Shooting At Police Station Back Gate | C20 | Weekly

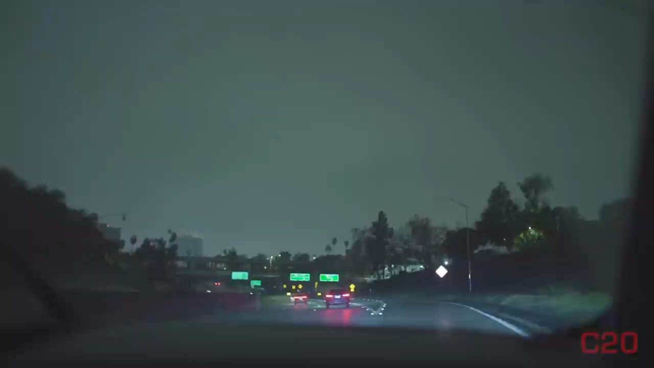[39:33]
i don't see there's flashers over there he's coming down the ramp though ah where is it where is it where is it i'm ready i feel like it's probably further up at like it's got to be in the avenues i can't imagine it's here